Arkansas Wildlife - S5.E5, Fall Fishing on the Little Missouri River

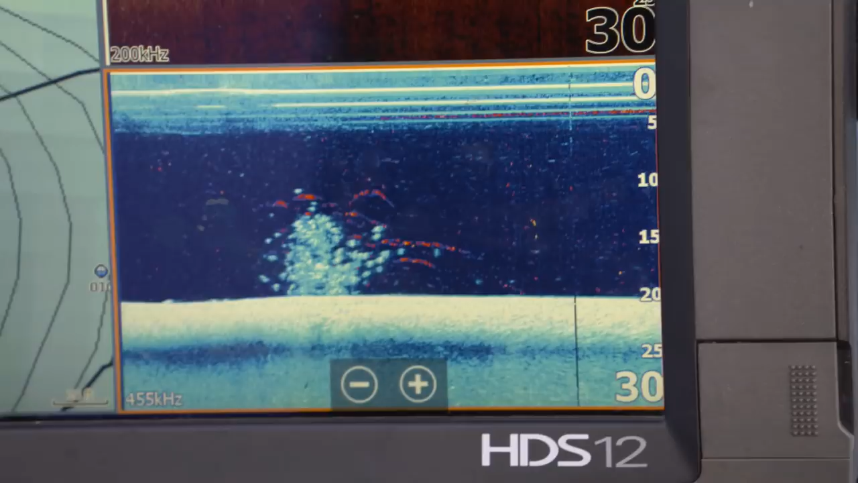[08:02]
It didn't take us long to get on a good crappie bite. When we drop these down, this is going to go fast, so be ready. Fishing the boat.
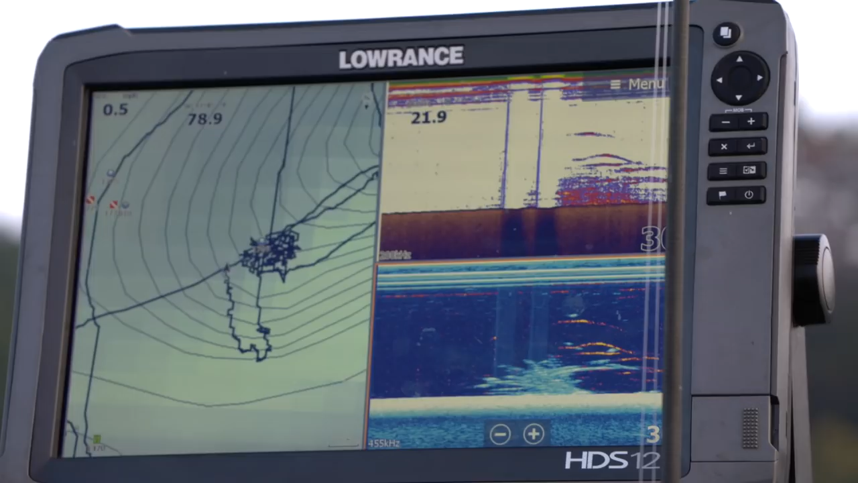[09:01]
you can adjust your depth quickly that way.